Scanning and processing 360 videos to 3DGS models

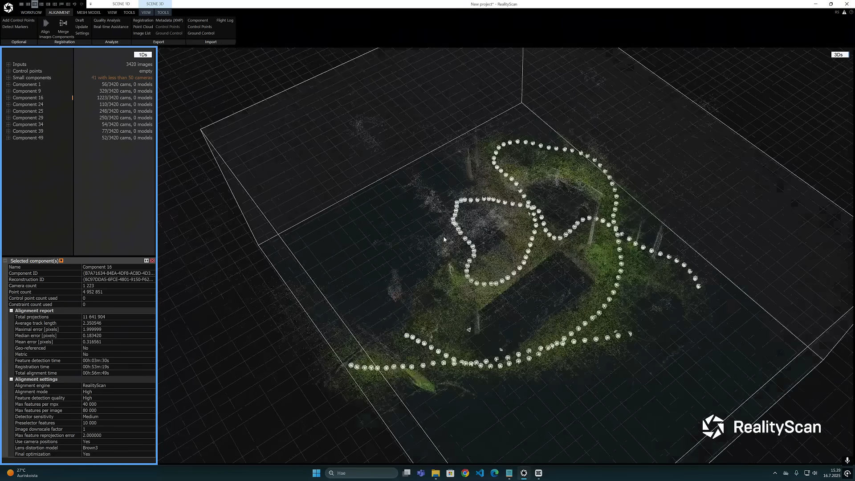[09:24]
is able to handle large data sets with large number of images i have noticed that it
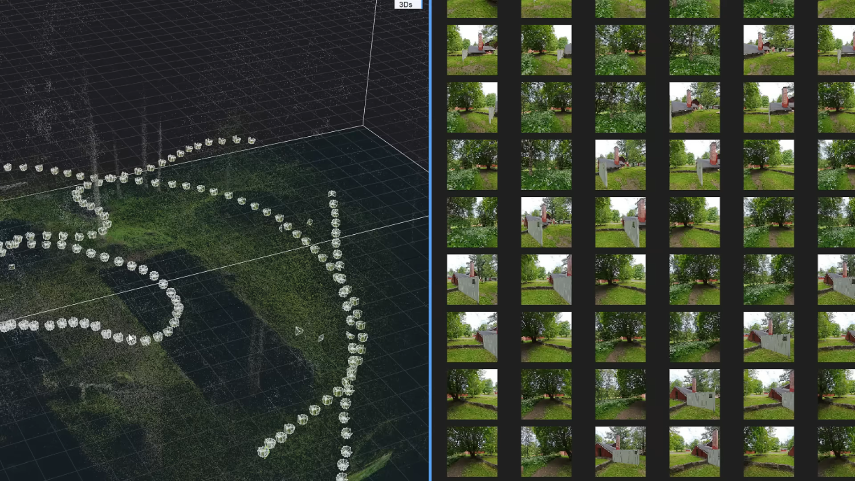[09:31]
is still not very good with these so-called pinhole camera images because
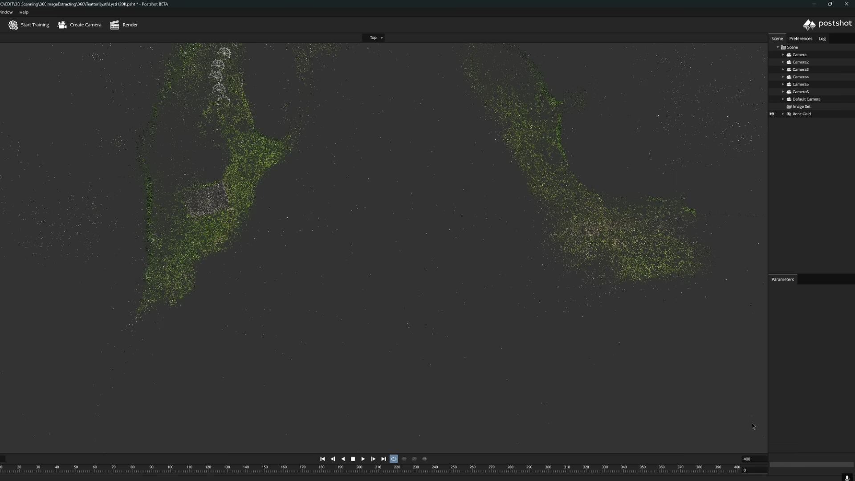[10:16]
many images are always left out in the process that's why i've now preferred to let the post chart handle the entire
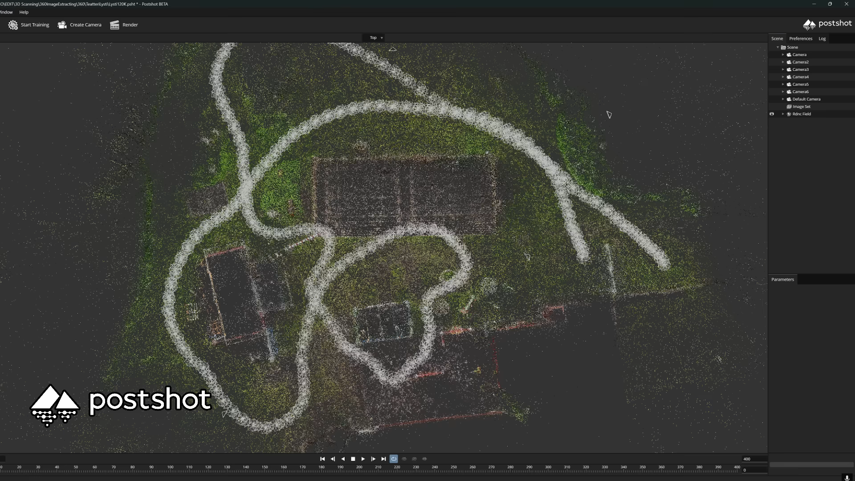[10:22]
process and to my surprise i
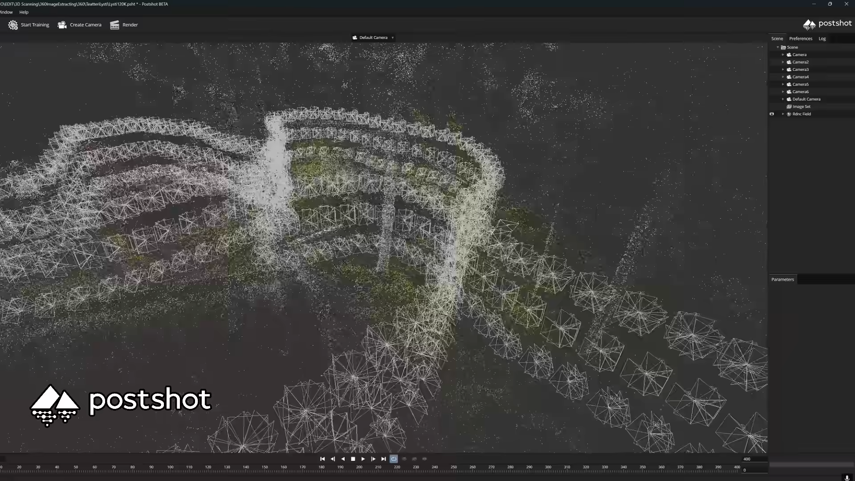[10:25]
have noticed that it actually does better job of aligning the images
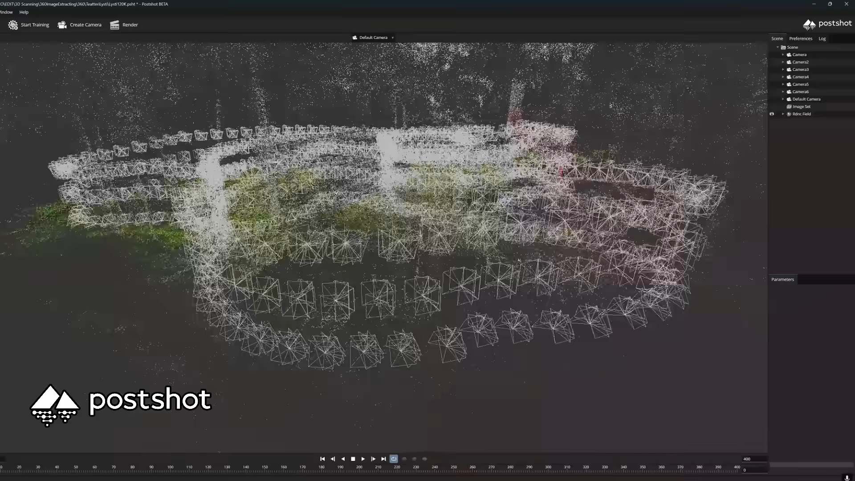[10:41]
a total of 3420 images took
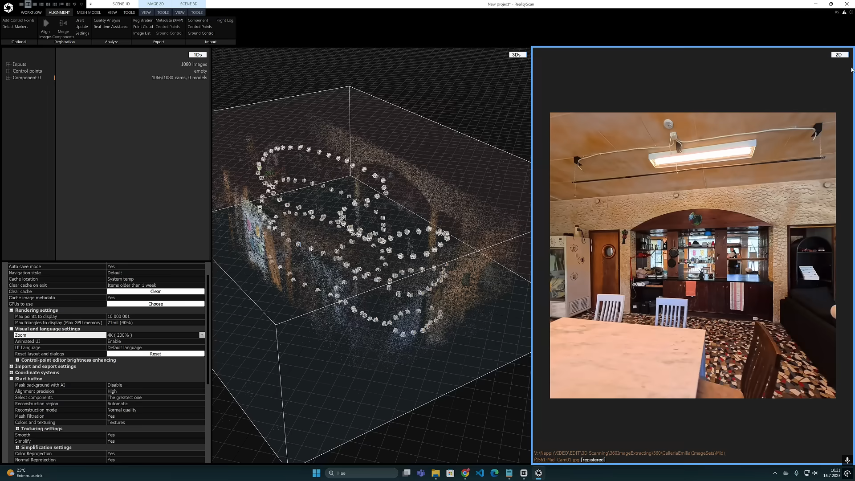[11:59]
therefore i can't rule out that reality scan wouldn't
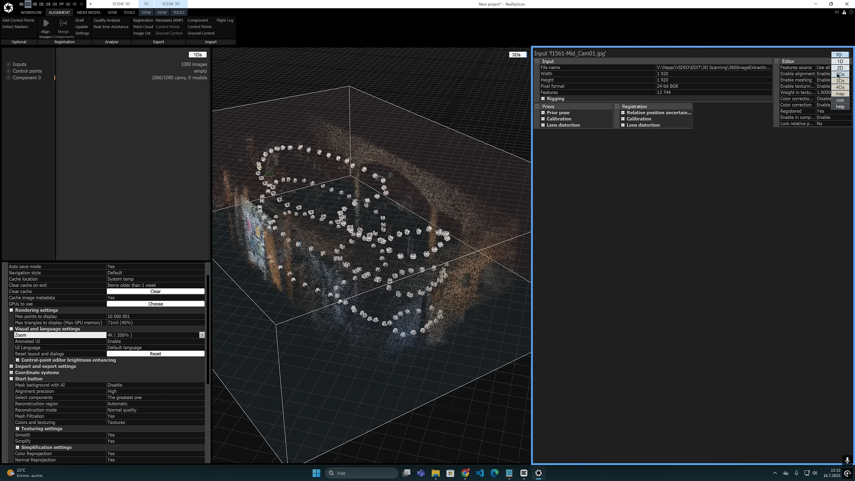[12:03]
work with this scanner it seems more like if it is an outdoor scan like this then it is worth taking the time and letting the post shot handle
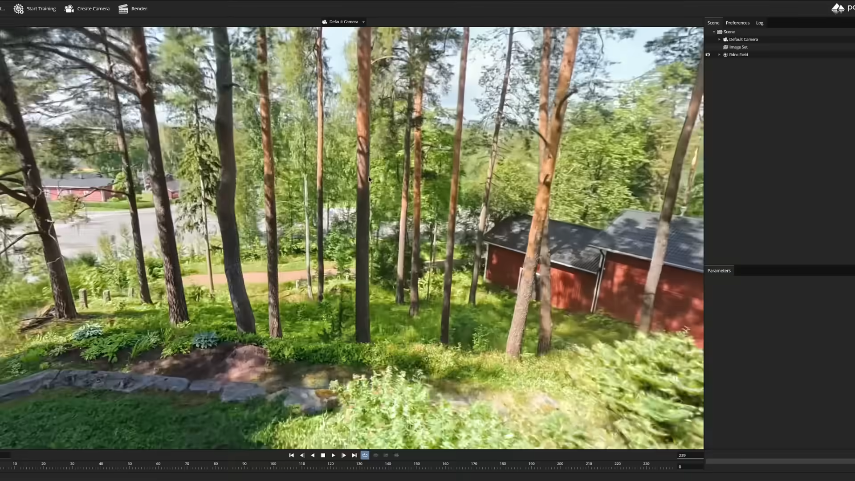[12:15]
the entire project reality
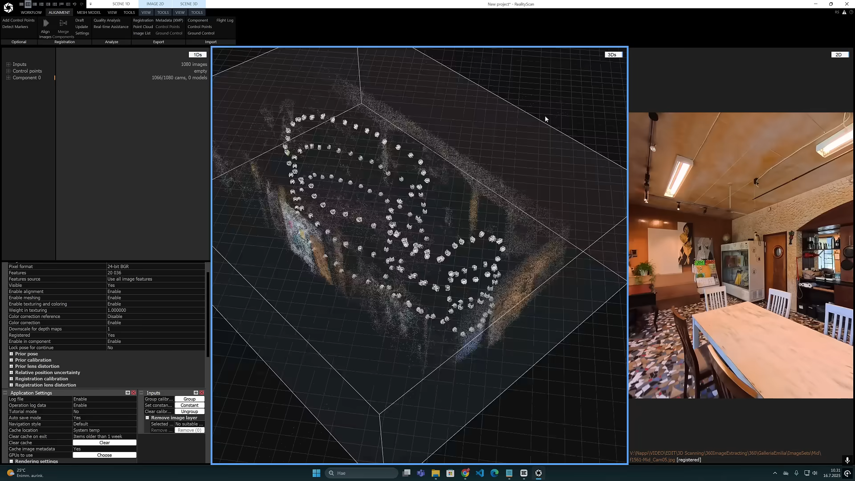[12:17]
scan seems to work better with scanned material that are done indoors and
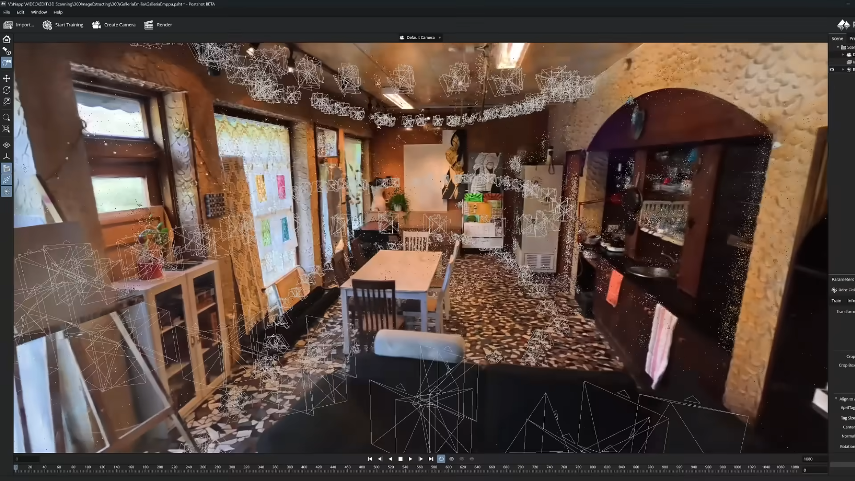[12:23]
consist more these geometrical shapes in